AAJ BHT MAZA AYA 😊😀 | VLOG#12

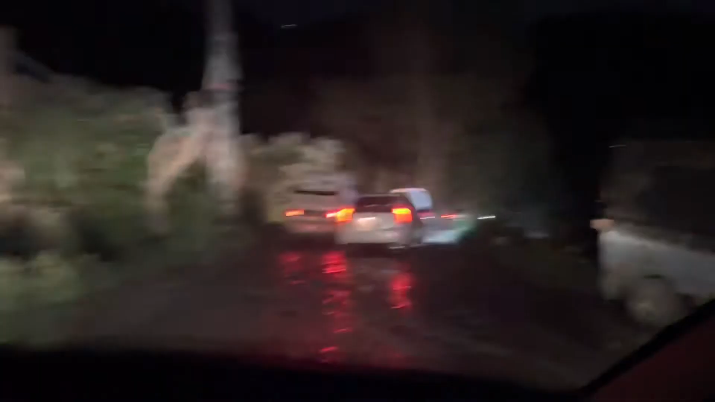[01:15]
ये सारे टूरिस्ट वापस जा रहे हैं अभी एक्टाबाद की तरफ,
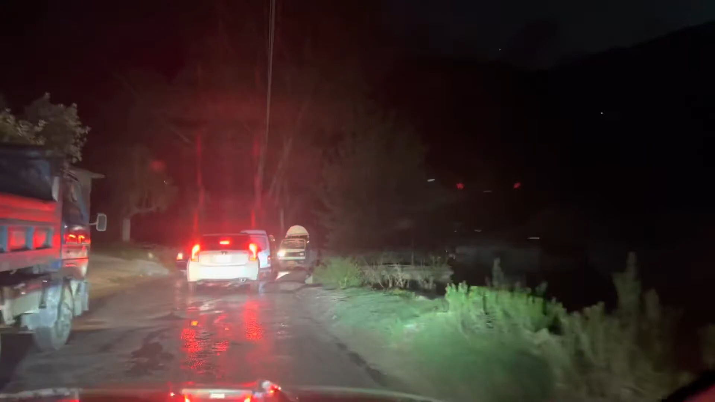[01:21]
तो लाइनों में लग के जाना पड़ा है हमें भी, देखिए फिर ट्रैफिक ब्लॉक हो गई।
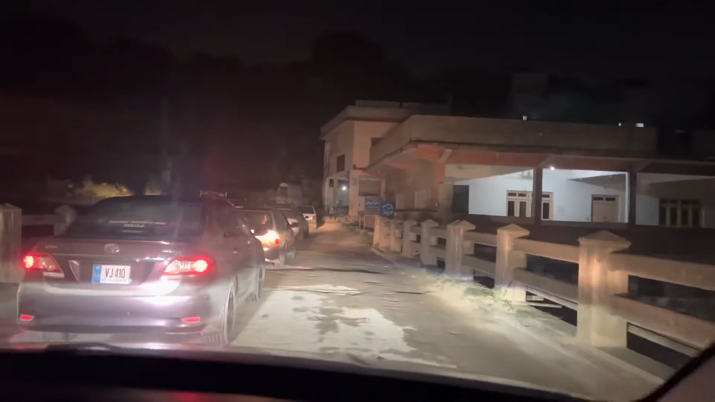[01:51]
कोई 15 मिनट हो गए हैं, वो आगे एक ट्रक जा रहा है अभी तो उस तरफ चला गया, नज़र नहीं आएगा। तो ये वो मुहावरा कंप्लीट हो गया यहाँ पे कि हम लोग ट्रक की बत्ती पीछे लगे हुए हैं।
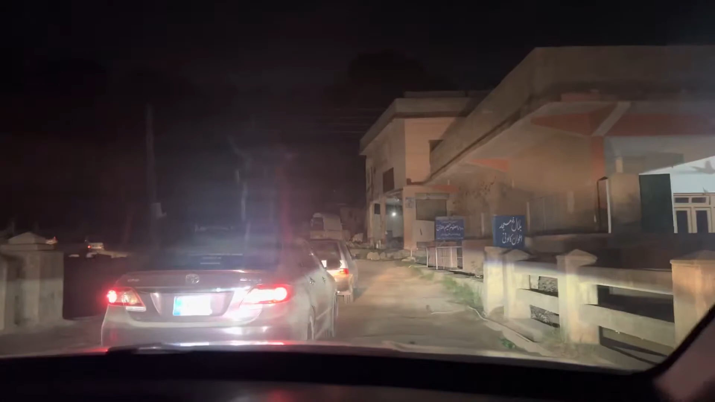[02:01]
ये है जी एबटाबाद का जुगियाँ बाज़ार, ये कुछ भी बंद पड़ा हुआ है,
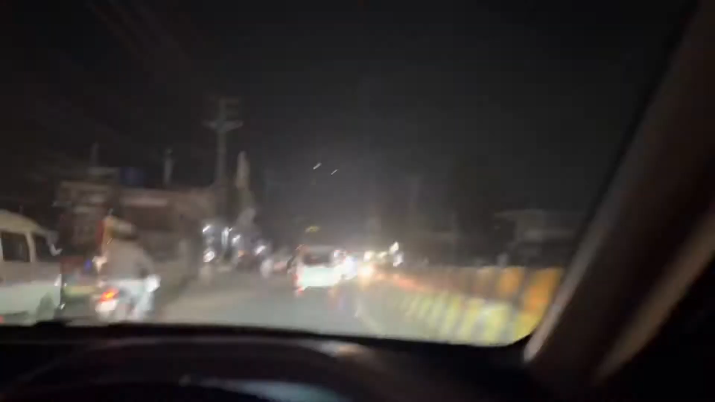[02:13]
बड़ा बाज़ार है ये भी, जुगियाँ बाज़ार है।
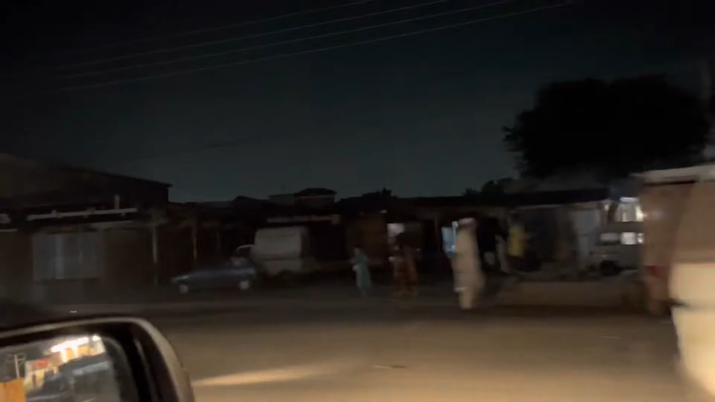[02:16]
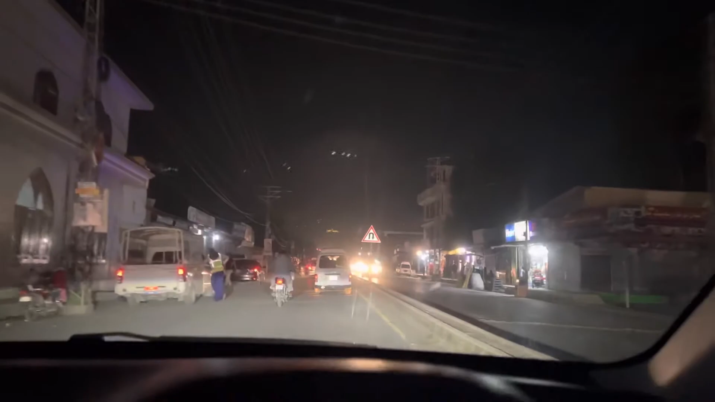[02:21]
ये मरी रोड है जिस पर हम ट्रैवल कर रहे हैं, और बड़ा मुश्किल ट्रैवल कर रहे हैं क्योंकि सारा एक का तीसरा दिन है और सारा लोड है इस रोड पे। जो लोग ठंडियानी से वापस आ रहे हैं,
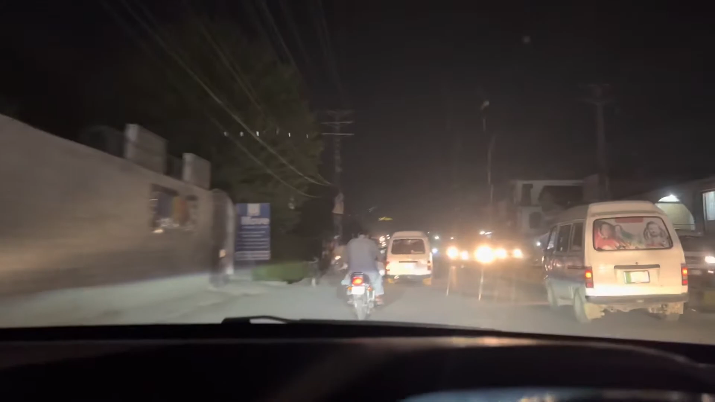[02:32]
जो लोग मरी जा रहे हैं, नथिया गली से वापस आ रहे हैं, जो भी है सब कुछ इसी रोड पे है।
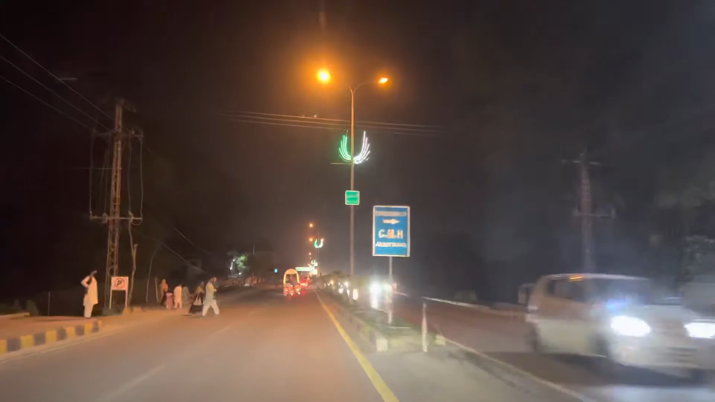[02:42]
ये आ गया मानसरा रोड, मेन रोड है एबटाबाद, इस पर भी काफ़ी रश। अब ये जो वापस जा रही हैं गाड़ियाँ, ये वो गाड़ियाँ हैं जो लोग सवात,
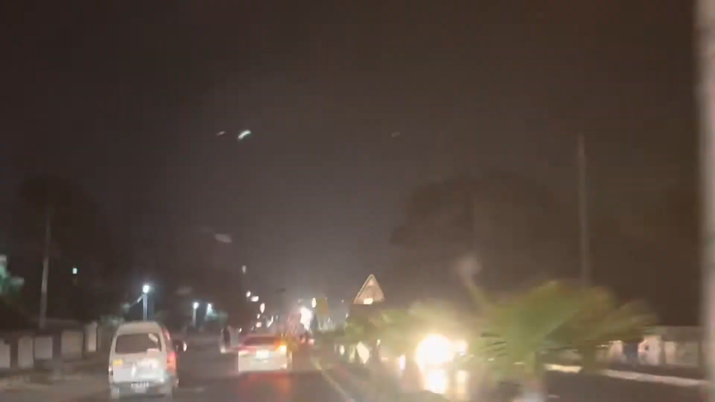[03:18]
सारी लाइट्स नज़र आ रही हैं गाड़ियों की जो आ रही
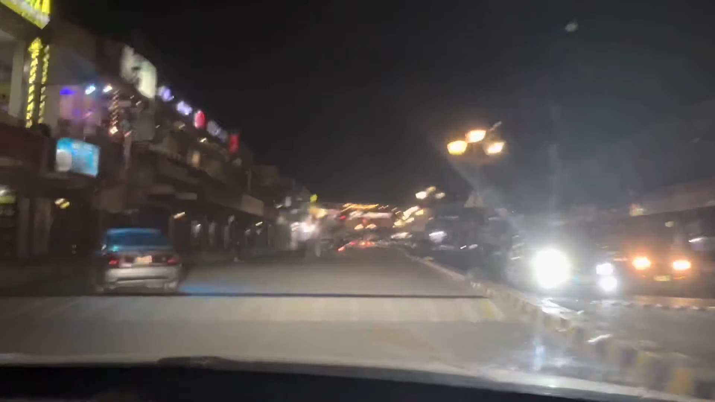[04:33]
यही सिर्फ एक स्टैंडर्ड की मार्केट है पूरे एबटाबाद में।
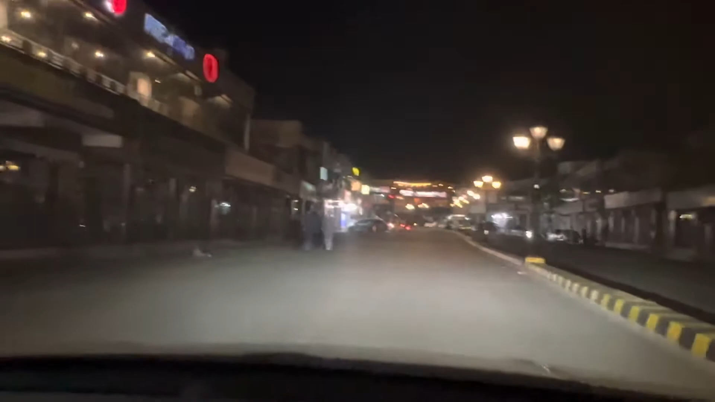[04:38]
इसके तीन फेजेज हैं वैसे, ये फेज़ नंबर 2 है, इसी तरह के तीन बने हुए हैं।
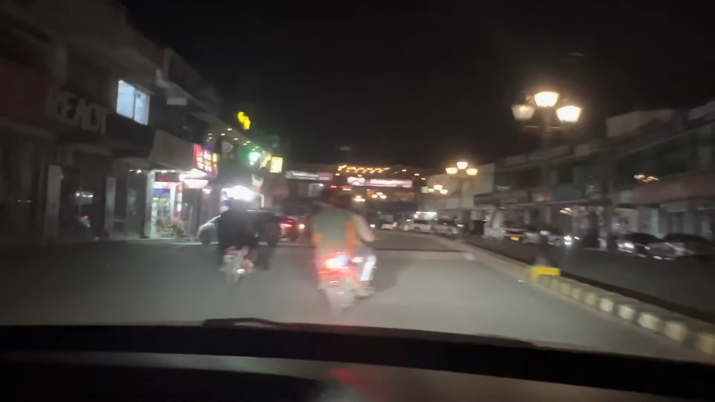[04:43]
जो भी सही खाने पीने की और कपड़ों के ब्रांड्स हैं वो सिर्फ यही हैं पूरे एबटाबाद में। जदून प्लाजा अभी तो खैर बंद पड़ा हो,
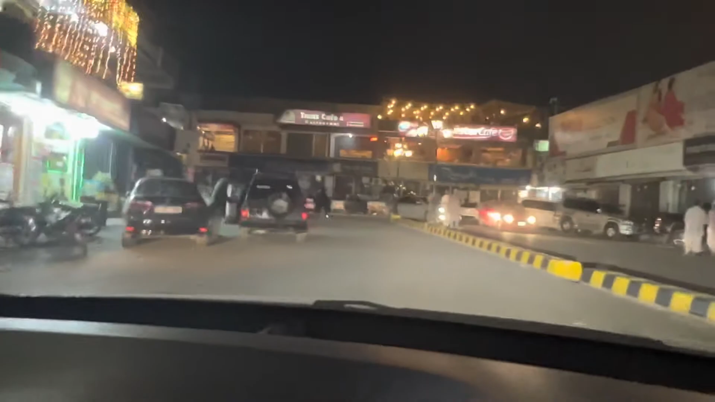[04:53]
ईद की छुट्टियाँ चल रही हैं यहाँ पर भी।
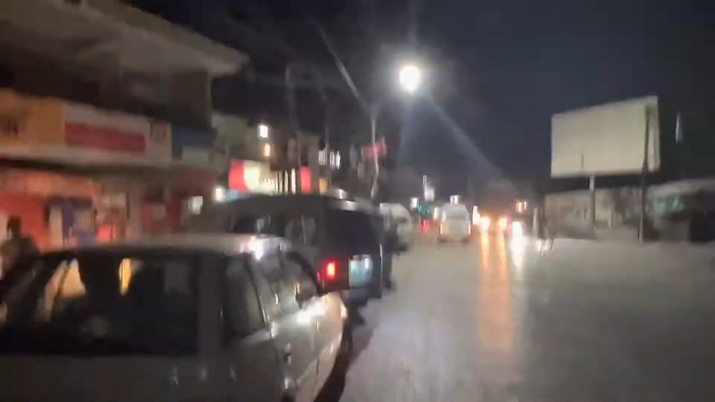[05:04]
अभी यहाँ से मैंने करनी है ग्रोसरी, फिर हम जाएंगे ऊपर पहाड़ों की तरफ। तुम चले आओ पहाड़ों की कसम,
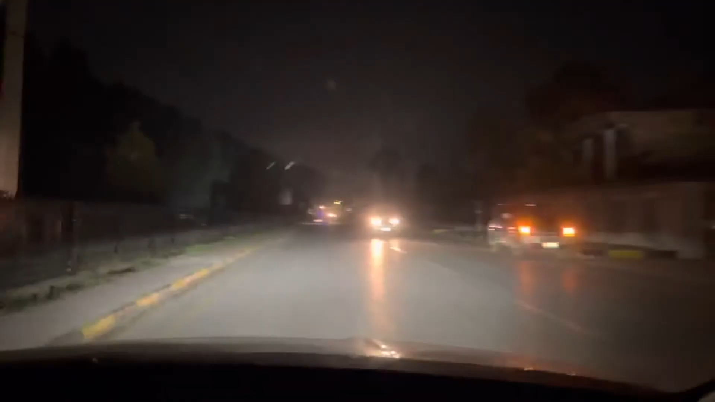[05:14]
कल वाले व्लॉग में भी मैंने आपको दिखाया था, ये वही जंगल है, ये फेंसिंग। अभी हम रवान दवा हैं ऊपर की तरफ, घर की तरफ। हमारे यहाँ से लगेंगे कोई 40 मिनट कम से कम।
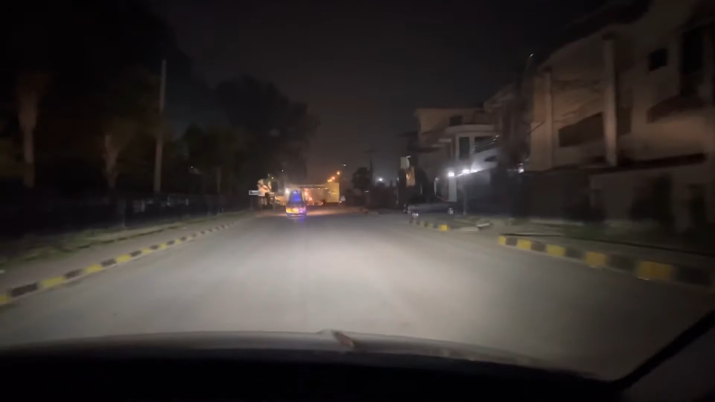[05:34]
अगर ये जो ऊपर से ठंडियानी से रश आ रहा है गाड़ियों का, वो भी अभी वापसी पे मिला तो फिर ज़्यादा टाइम लगेगा। अगर ना मिला अल्लाह करे तो फिर कम टाइम लगेगा हमारा।
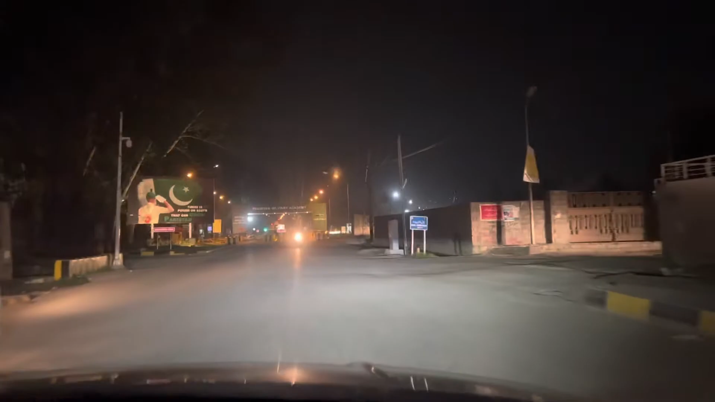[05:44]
ये है इलियासी मस्जिद एबटाबाद, जिसका कि चांद के साथ सीन इस टाइम काफ़ी प्यारा आ रहा है।
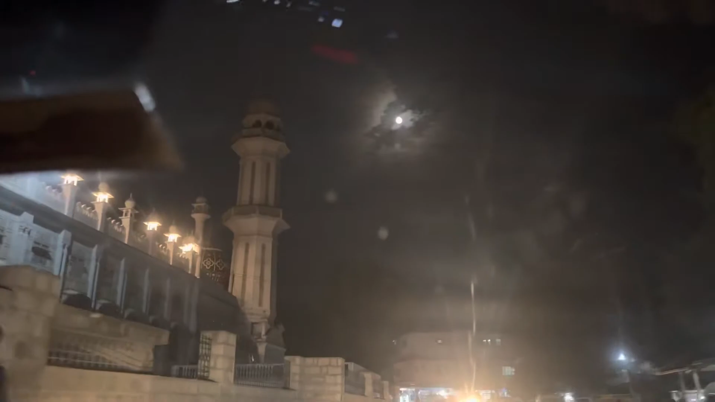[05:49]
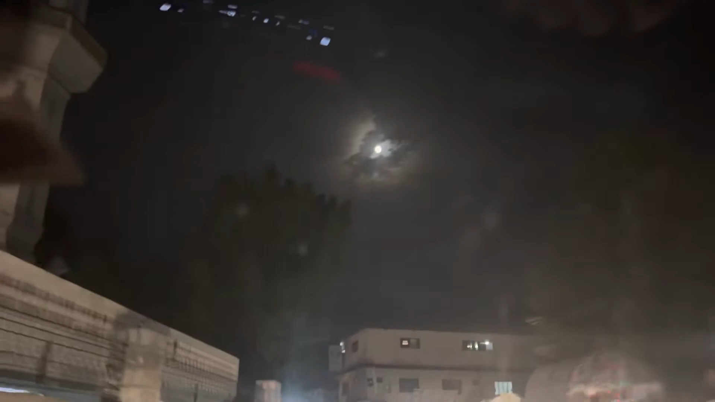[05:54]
शीशा मेरी गाड़ी का काफ़ी गंदा है, थकावट मुझे काफ़ी है, वरना रुक के यहाँ पे ब्लॉग बनाता।
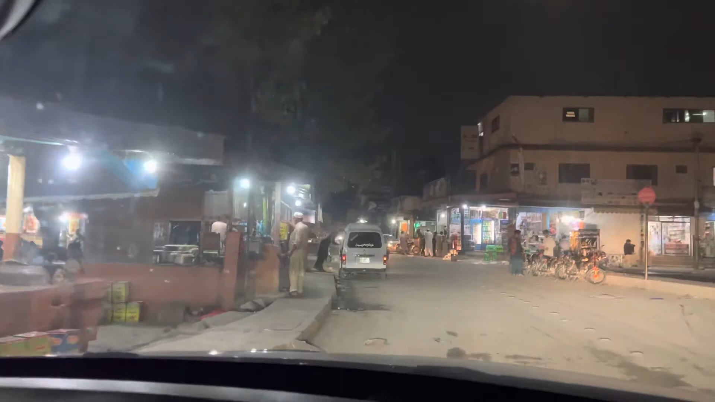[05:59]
पर है यहाँ पे कुछ खास नहीं है, एक तो पानी है।